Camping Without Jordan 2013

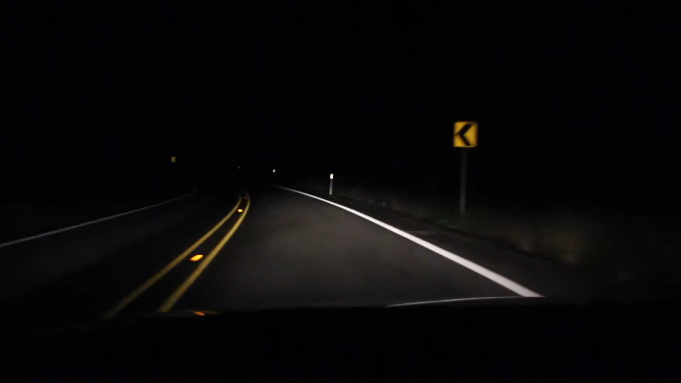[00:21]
it's funny I don't remember it taking this long to get there it's a little slower than I remember but I'll be there pretty soon
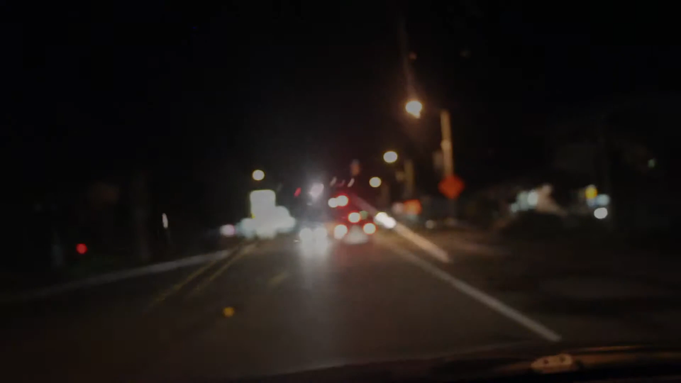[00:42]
I think I'll still go the way I always go I don't have my map Bridget you know which way I wish I wish Jordy was here she remembers this better than I do I think let me see left there's the store we usually go in the store to get something that we don't really need I think it's right from here those the way I remember doing it so I just take a right here
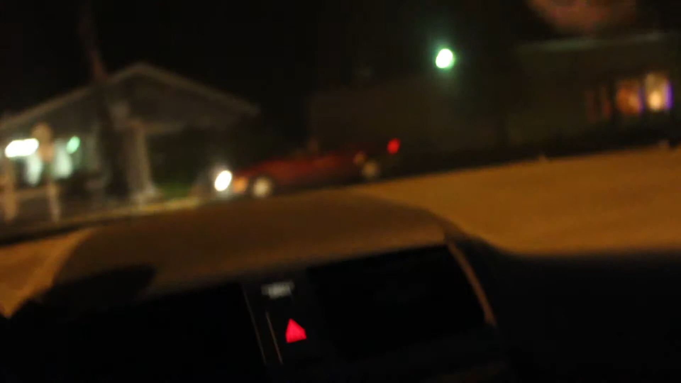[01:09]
okay yeah now this is oh that's a key bank there I don't remember that key bank sitting there I wish I had my glasses things are kind of